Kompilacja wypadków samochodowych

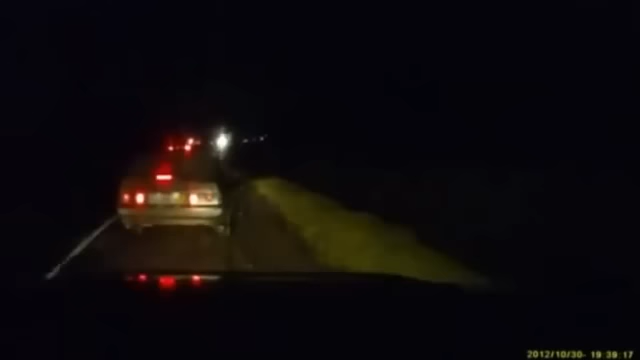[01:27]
Дальше уходи. Туда дальше. Уходи дальше. Там же знаю, народ сзади летит еще.